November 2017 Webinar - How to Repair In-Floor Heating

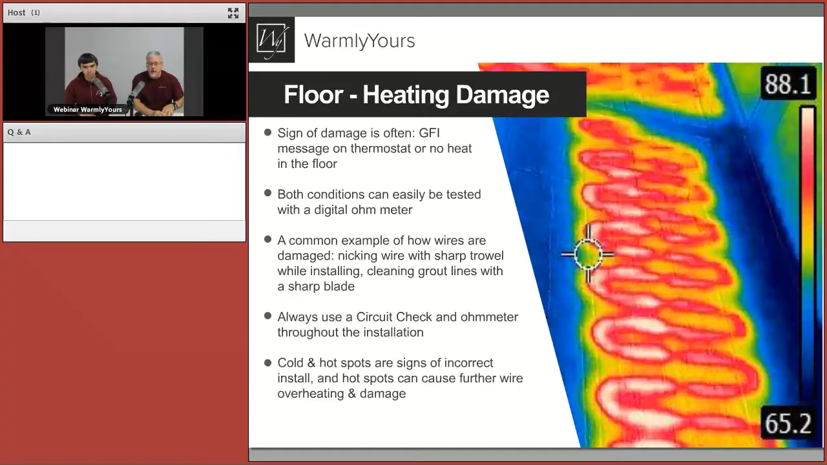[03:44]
So that's what's so great about this picture because this actually shows you a picture of a system that was installed incorrectly. It's got a big, big space there that's cold represented by the blue part of the picture. So this is what's so great about thermal imaging. So let's take a look at what's actually in the troubleshooting kit when you get it from us.
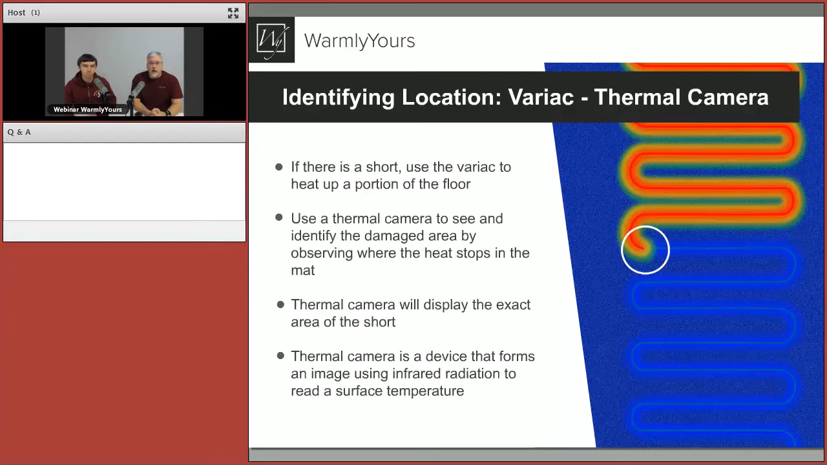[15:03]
I see that this coil is halfway lit, and it automatically stops at this one spot. Well, if I see that it stops at this one spot, I know that's exactly where the short is. So, now I just have to break up that tile, and get at that product to get it repaired. So, the next thing we've done, we found exactly where it is.